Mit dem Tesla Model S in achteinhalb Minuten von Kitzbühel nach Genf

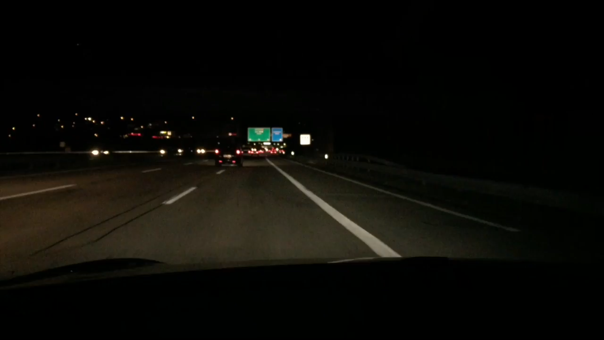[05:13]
Also, nach ein bisschen hin und her hat sich das Auto jetzt entschieden, mir vorzuschlagen, doch hier in Egerkingen einen weiteren Charger halt zu machen. Wollen wir nochmal sehen, wo hier der Supercharger ist. Es geht schon wieder irgendwo so ein bisschen ins Nirgendwo. Oh, das klingt nicht so gut. Okay, hier ist jetzt eine Durchfahrtkontrolle.
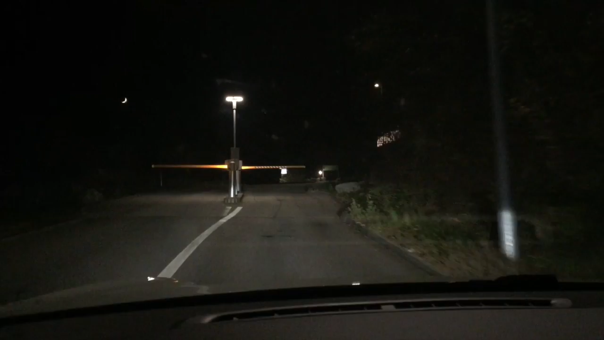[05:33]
Am Möwenpickhotel bin ich. Aha.
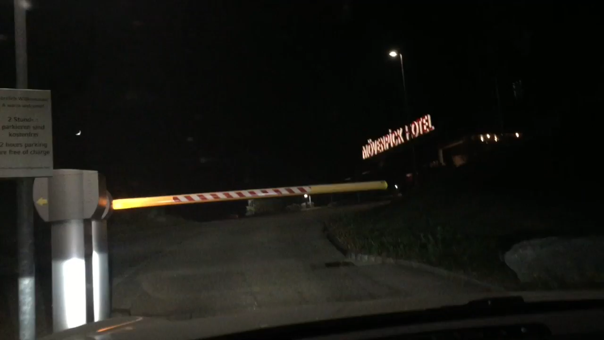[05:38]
Ticket nehmen und rein.
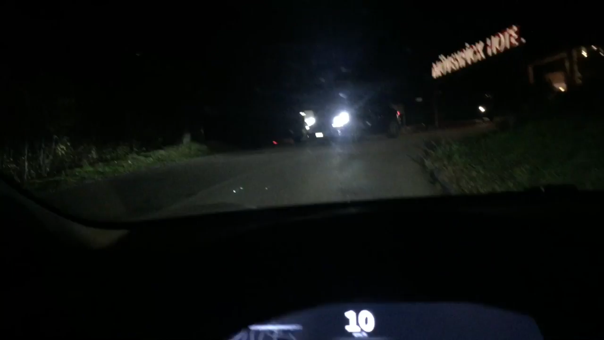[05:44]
Weiter, da oben. Ich sehe die Lichter. Okay. 106 Kilometer kann ich noch.